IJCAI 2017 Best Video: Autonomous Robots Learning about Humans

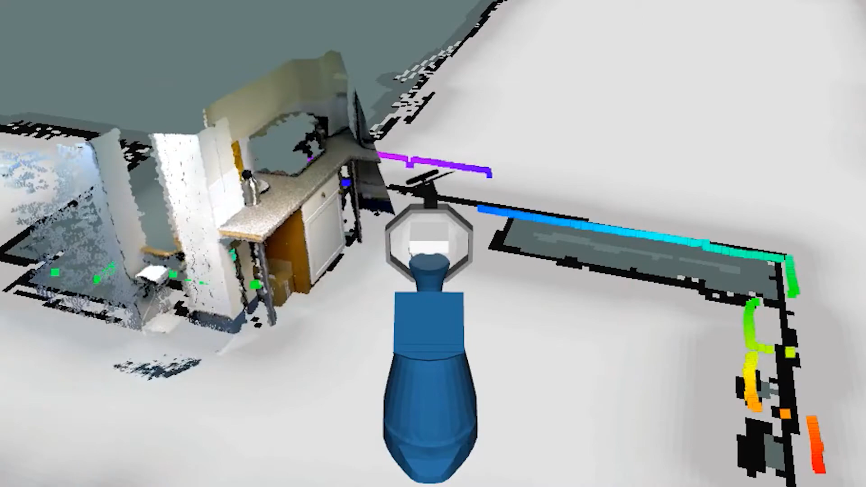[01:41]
Activities are represented using qualitative spatial relations between the body parts and nearby objects.
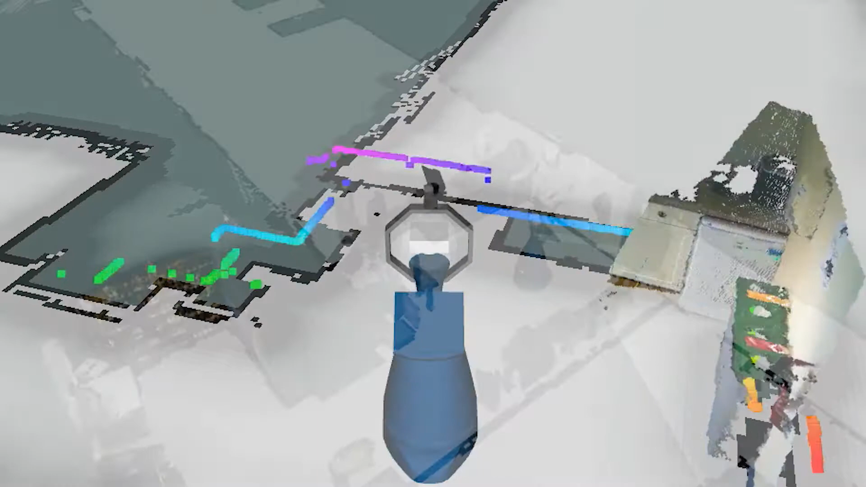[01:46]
Objects are segmented from a point cloud acquired from the RGBD camera in an
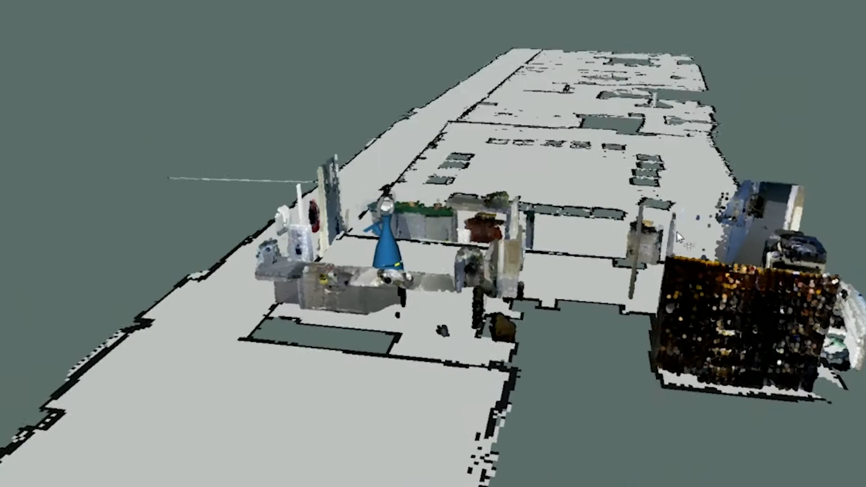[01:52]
unsupervised fashion by assuming that they are approximately convex and of uniform colour.
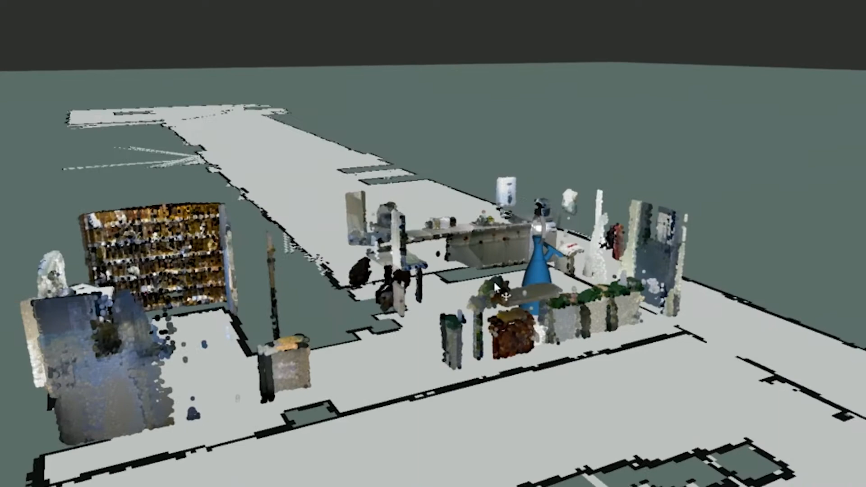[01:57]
The successfully segmented objects are shown here in different colours.
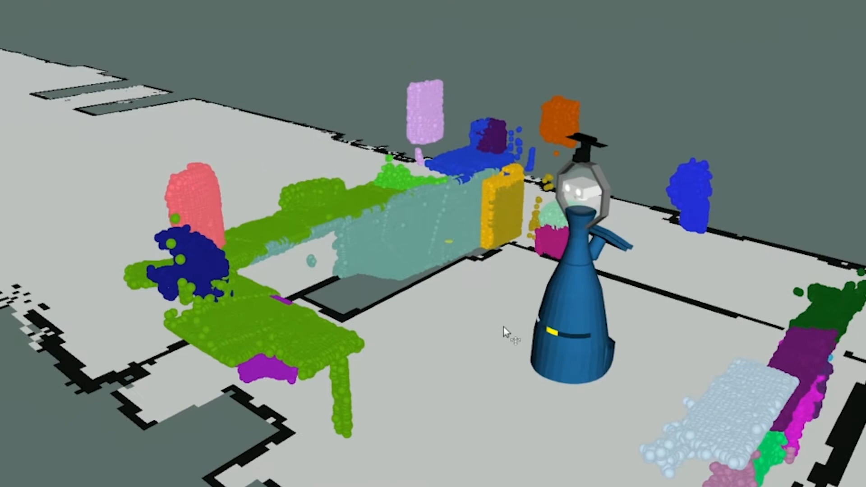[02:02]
Here we see a speeded-up video of part of the dataset. The detected humans are indicated with a red arrow. The right-hand side depicts the robot's internal model.
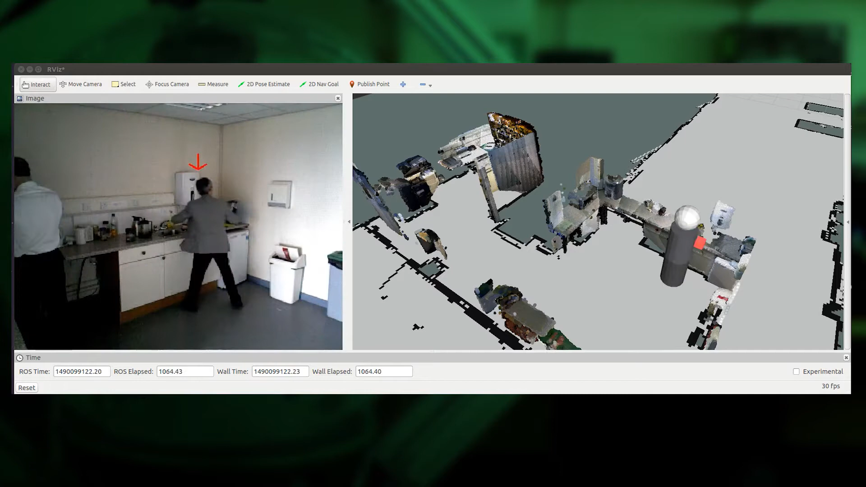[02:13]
Many activities can be seen here, such as making coffee and throwing rubbish into the bin.
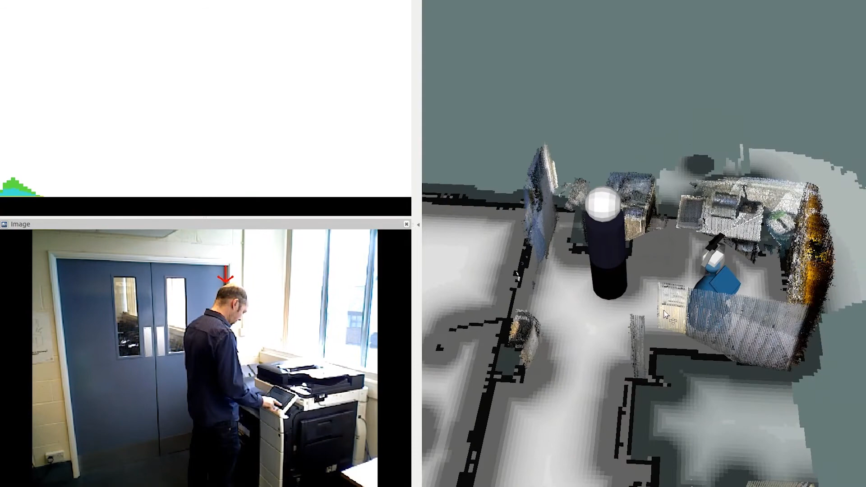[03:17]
The learnt model can be used to detect which activities are most probable in a new video, as can be seen in the multinomial distributions in the top left.
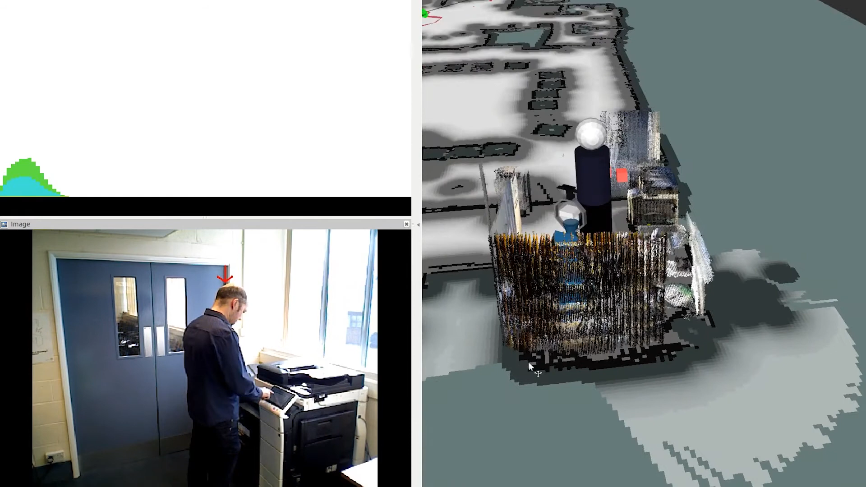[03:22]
Here two activities are recognised.
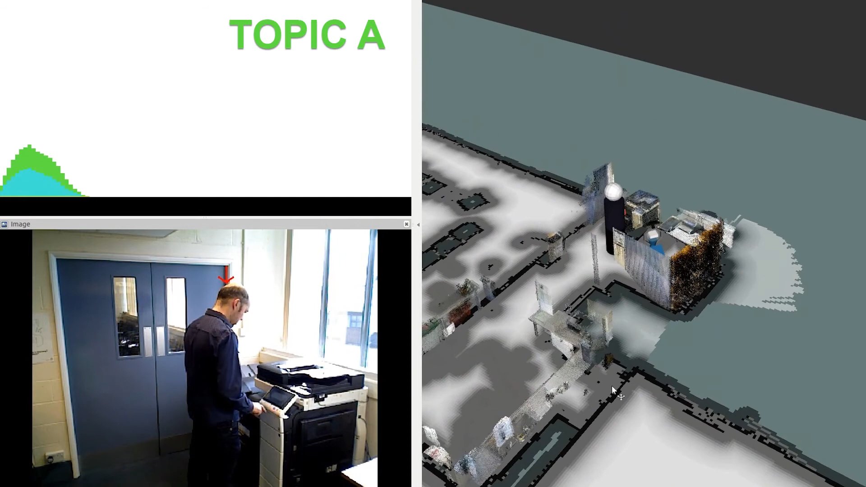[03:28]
Topic A in green, which corresponds to using the printer, is more probable than topic B.
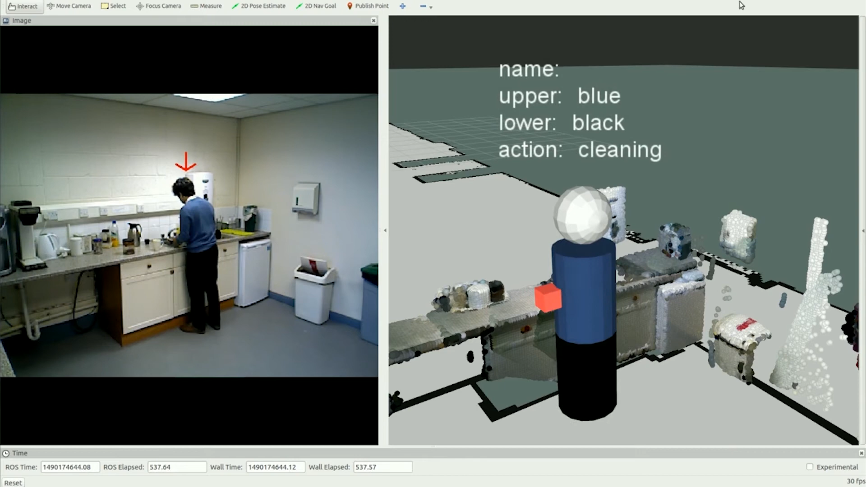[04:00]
which she is able to describe using natural language terms that have been grounded to the learned perceptual concepts, as demonstrated on the right.